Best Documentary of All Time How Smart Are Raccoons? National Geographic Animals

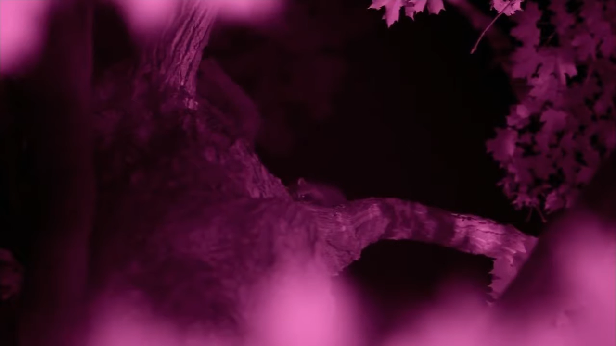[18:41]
Their mom gathers them up to leave the security of their natal den and descend 60 feet headfirst into the darkness for their first touch on solid ground.
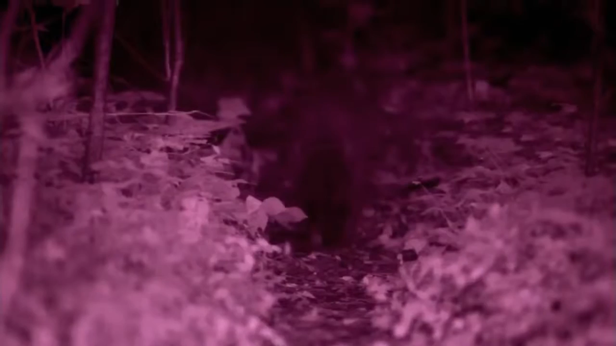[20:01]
So mother takes them closer to the city's abundant food supply. First, though, they need to find a safe place to rest and recover.
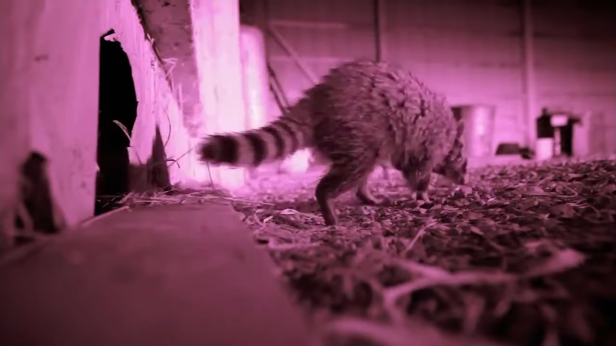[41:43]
There's been multiple studies, including ours, that have shown that within just 2 or 3 days, almost every raccoon in that neighborhood all know about that food source.
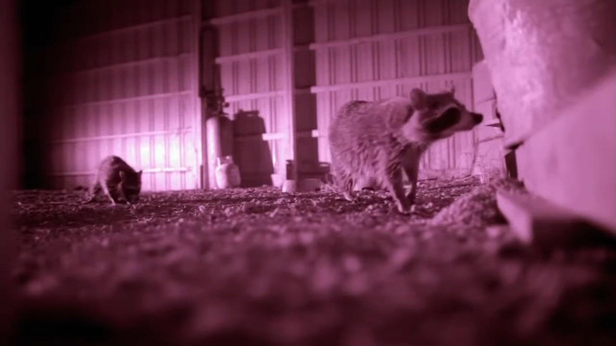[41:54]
And that's the big mystery about raccoons. If they were really as solitary as what everyone thinks they are, how would they all find these things so quickly? Oh, here
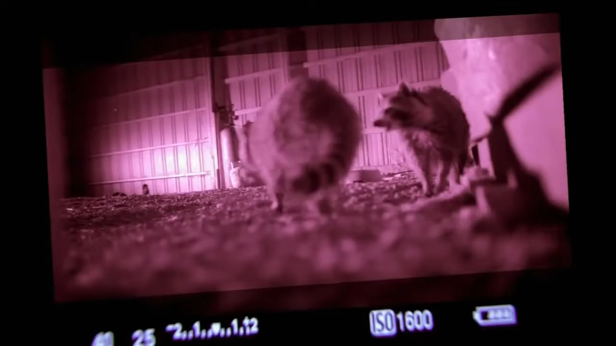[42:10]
we go. I don't think they would be able to see from where he's at right now.
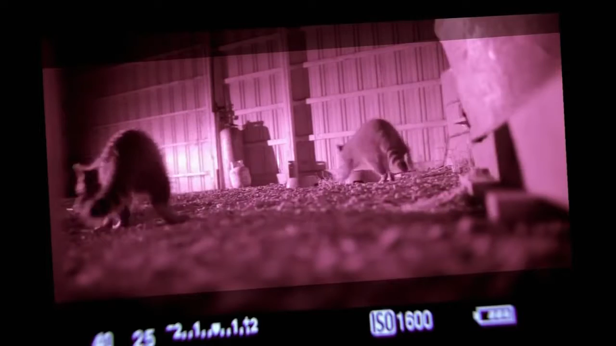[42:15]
Oh yeah, he's tense.
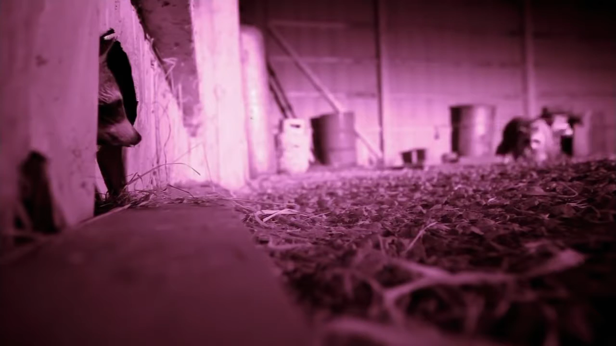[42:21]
I would say those are not real close friends right there.
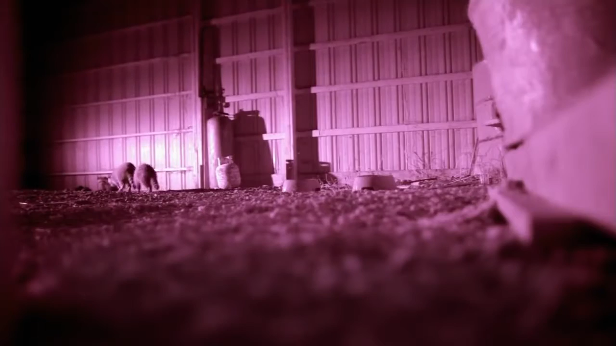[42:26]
Notice how they're facing toward each other.
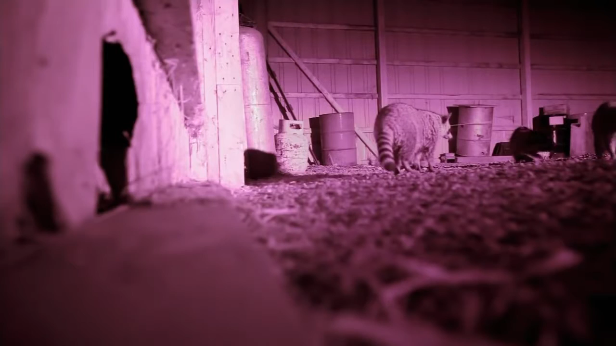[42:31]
It's making its move. A nice interaction going on there, too. Mm-hmm. They're clearly subordinate. As mysterious as the raccoon social system has been for us in terms of their relationships to each other,